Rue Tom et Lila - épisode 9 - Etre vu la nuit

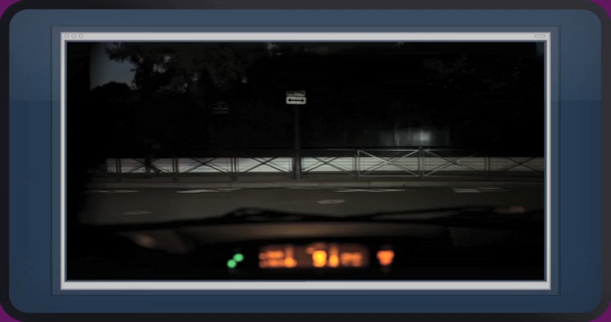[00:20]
Ouais ben, on voit presque rien quand même ! C'est pour ça qu'il faut être vu !